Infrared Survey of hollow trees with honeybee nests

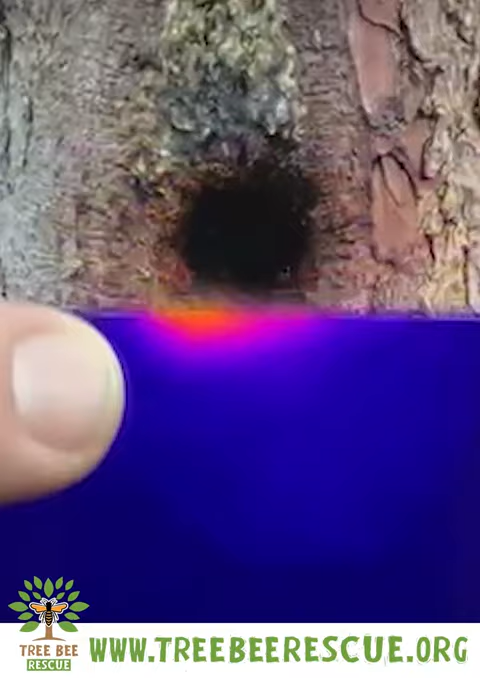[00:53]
out of the vent itself
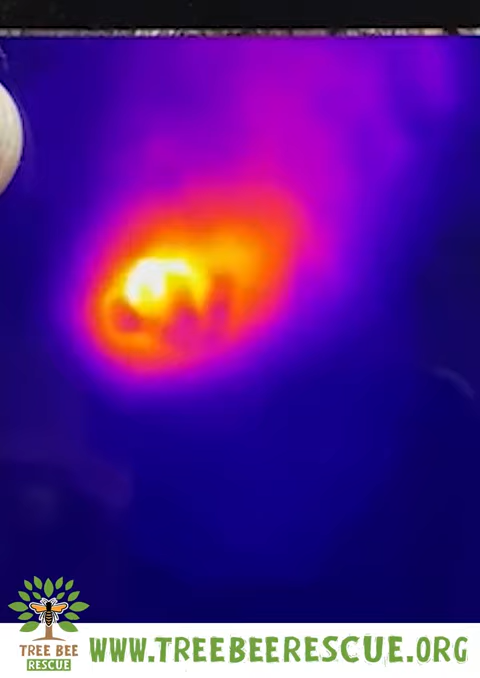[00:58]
so that's definitely an active colony keeping warm for the winter.